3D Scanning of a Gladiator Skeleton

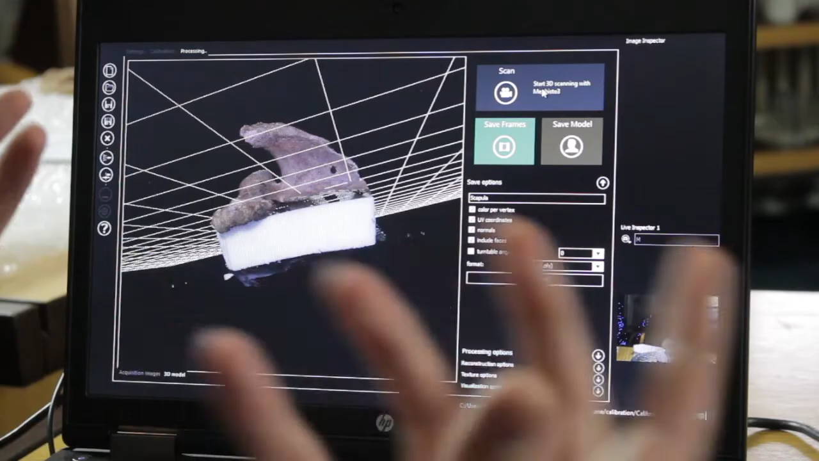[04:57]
And if it's a particular complicated object, we'll take more images than necessary, just so we can get inside all the nuts and crannies.
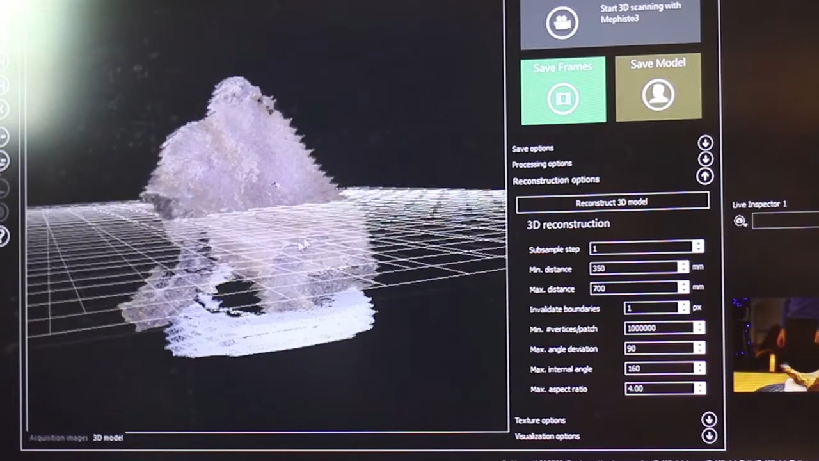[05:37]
which we can move around in the 3D plane. We can also zoom in and zoom out into specific features.